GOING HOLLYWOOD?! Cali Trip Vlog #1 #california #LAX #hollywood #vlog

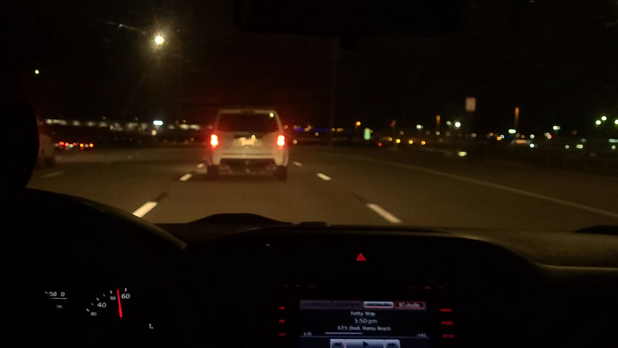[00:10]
Okay, and we're already like at the airport I need to go to the right You go to the left for the right place Left! Left! Ah! Left! Oh my gosh, we're gonna die Your ticket is being issued